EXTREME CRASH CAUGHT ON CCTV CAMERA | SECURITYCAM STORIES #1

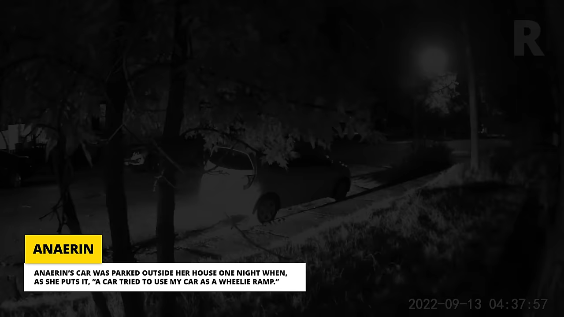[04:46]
And Erin's car was parked outside her house one night when, as she puts it, a car tried to use my car as a wheelie ramp.
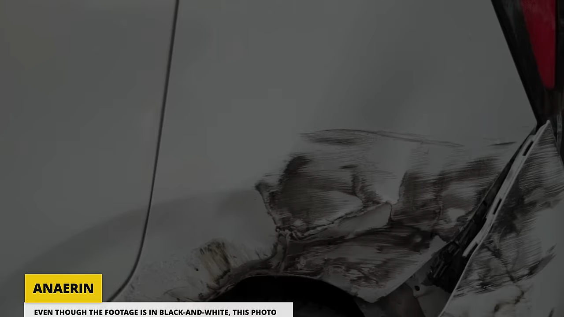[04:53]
Even though the footage is in black and white, this photo of the damage reveals the color of the offender's vehicle. The force of the impact was enough to push the car forward and put two wheels up on the curb.
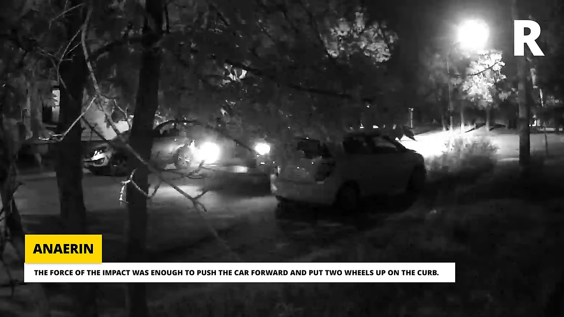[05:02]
The driver then took off, disappearing into the night. What is with all these impaired drivers?
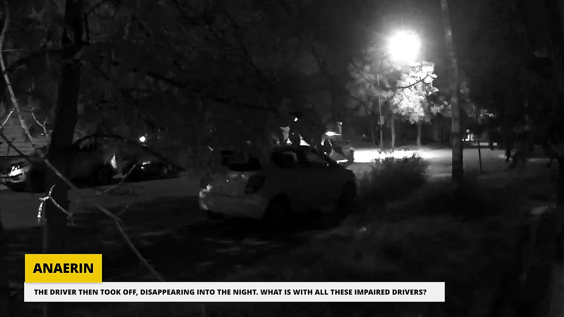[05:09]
I hope showing videos like this will spread awareness about how dangerous it is to the driver and others.
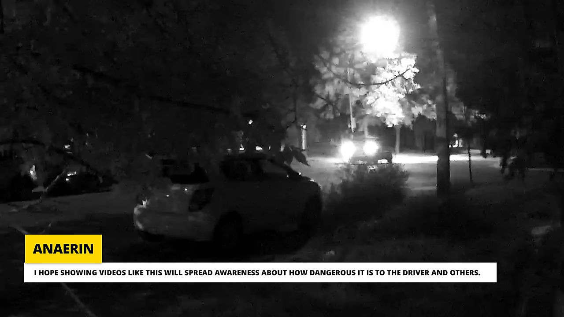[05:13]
Thankfully, at least one car in our next clip was spared from destruction.
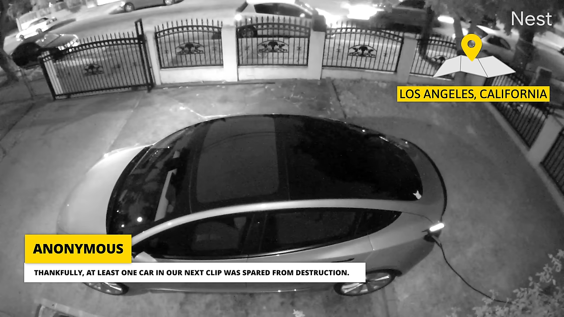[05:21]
The submitter says he's so glad he doesn't have to park his Tesla Model 3 on the street.
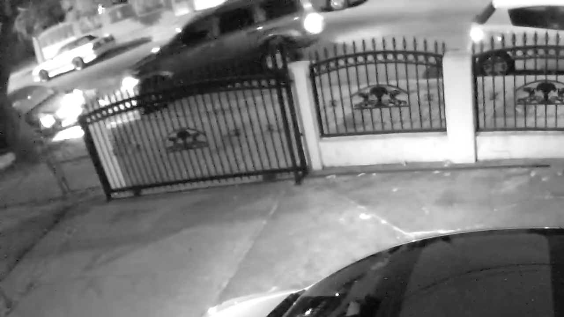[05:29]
Luckily, the driver who hit his neighbor's car returned the next day to find the owner.
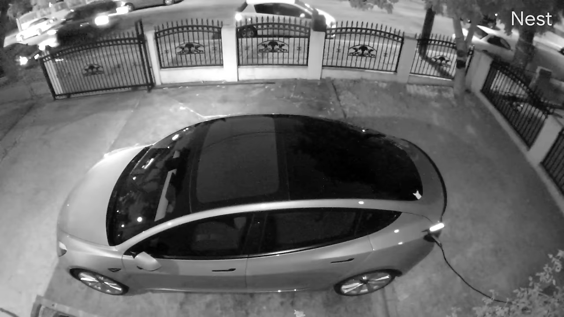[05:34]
According to our submitter, the two parties were able to reach an agreement. Let's watch that one more time, shall we?
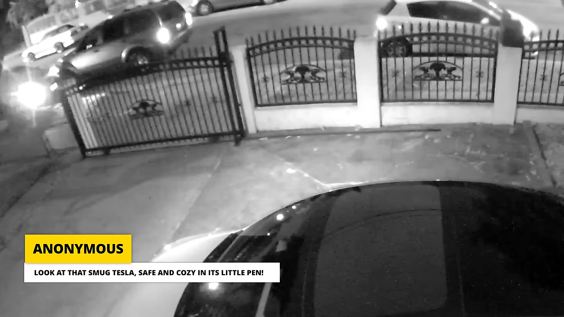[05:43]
Look at that smug Tesla, safe and cozy in its little pen. Hey, that car looks familiar.